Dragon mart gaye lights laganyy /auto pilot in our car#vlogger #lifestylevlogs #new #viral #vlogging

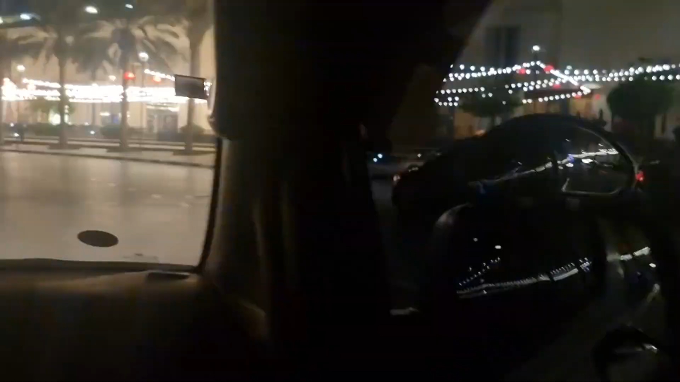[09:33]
गाइस ये है जी ड्रैगन मार्ट 2, अभी काम हो गया हमारा, अभी एक और जगह पे हमने ज़रा वो लोगो लगाना है।
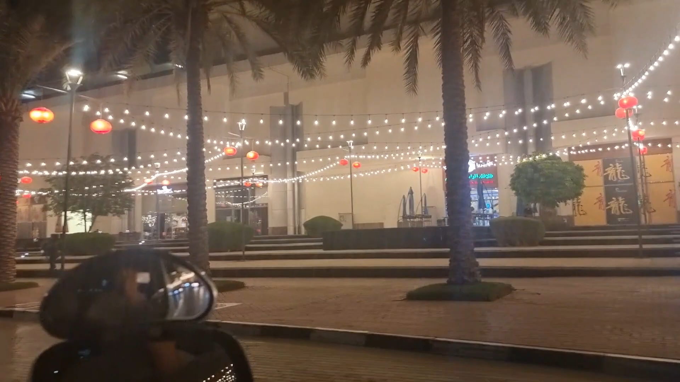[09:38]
ये ड्रैगन मार्ट 2 है जी, ऐसा कुछ भी हुआ यहाँ से देख सकते हैं आप लोग।
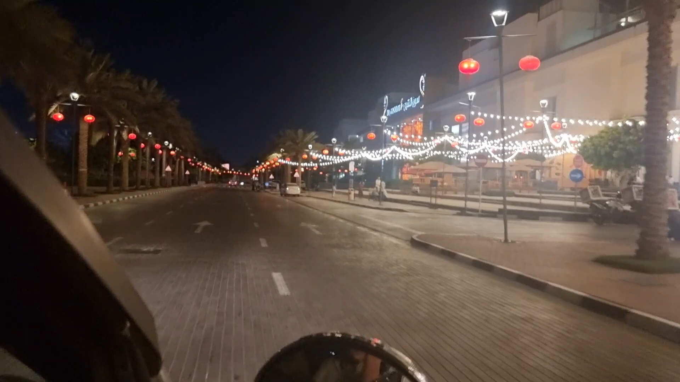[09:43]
यहाँ पे दो ड्रैगन मार्ट है,